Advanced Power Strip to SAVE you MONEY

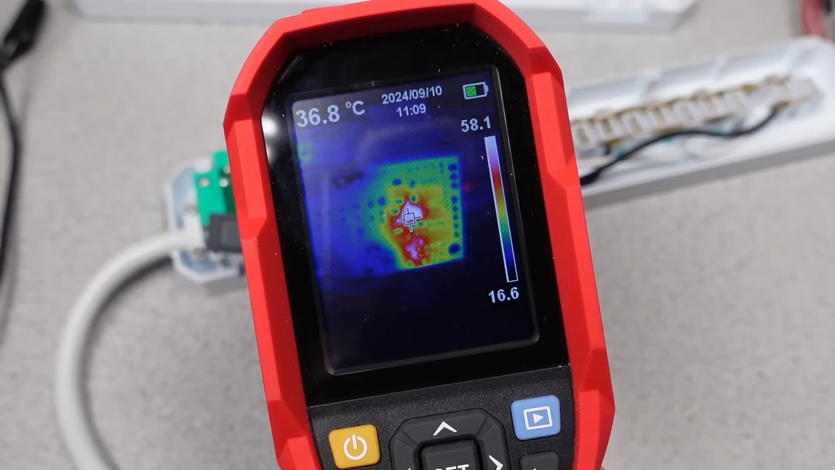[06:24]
On screen: spot 36.8°C
Another thing I hope they tested is the current shunt, basically a resistor for measuring current for the sensed outlet,
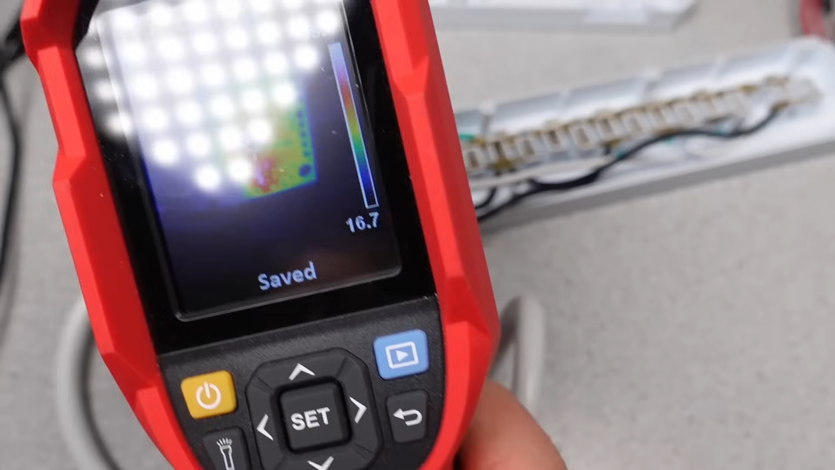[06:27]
which is literally on the capacitor used as part of the dropper circuit. The capacitor is referenced to the line voltage.